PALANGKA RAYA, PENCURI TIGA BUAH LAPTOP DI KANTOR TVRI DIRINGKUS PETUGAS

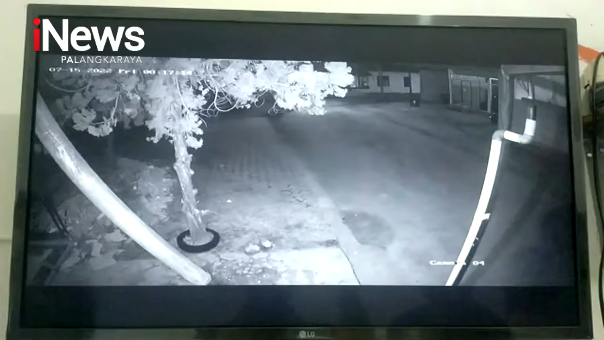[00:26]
Hasil rekaman kamera pengintai atau CCTV ini
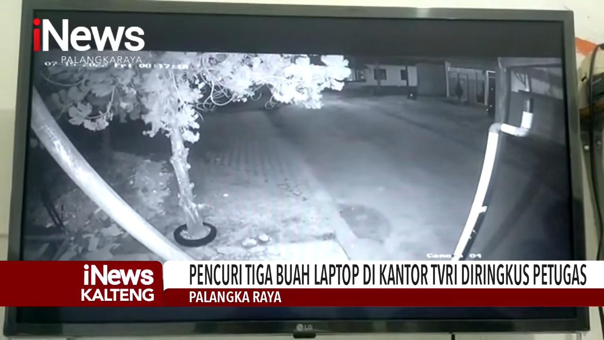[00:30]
memperlihatkan aksi seorang pelaku pencurian mengendap-endap sambil mencari celah untuk bisa masuk ke kantor LPP TPRI Kalteng di Jalan Yosudarso, Palangkaraya pada Jumat ini hari lalu.